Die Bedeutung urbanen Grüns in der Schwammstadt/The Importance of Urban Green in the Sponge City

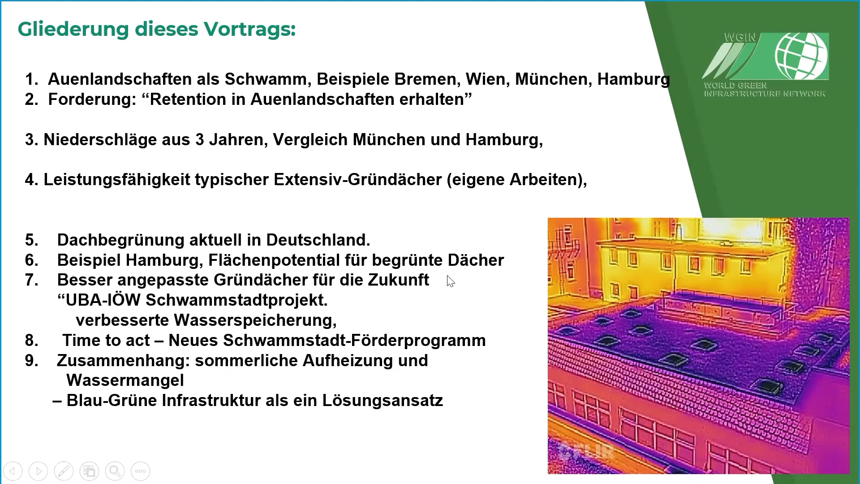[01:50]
Und dann was kann unsere, genau, Klimadaten aus drei Jahren einfach mal als Beispiel. Und was leisten extensive Gründächer? Was ist unser Beitrag dazu, ist mein Punkt. Und rechts einfach nur so ein Bild aus einem, ja in so einem Hinterhausbereich. Da sieht man, da ist so ein extensives Gründach. Das ist ein bisschen kühler als die aufgeheizte normale Baufläche ringsherum. Okay, also fangen wir an.